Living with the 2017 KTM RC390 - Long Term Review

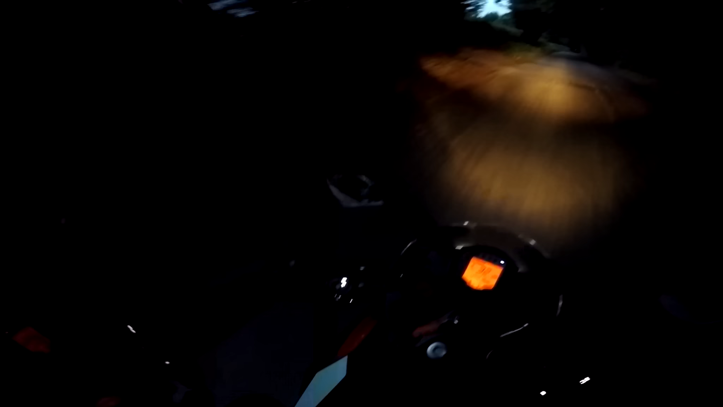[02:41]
And, you know, that's the way it should work, as far as I'm concerned. I'm coming up into a much darker bit here, covered by trees.